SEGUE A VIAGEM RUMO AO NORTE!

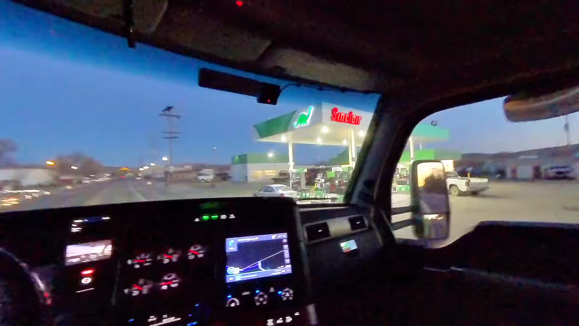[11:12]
Está top Lembra que quebrou Quebrou não Acabou a bateria Da minha geladeira E eu vim aqui Nos meninos aqui Trocar Aí ó Motel Saara Está parecendo Deserto aí mesmo Deserto do Saara Não tem mais nada aí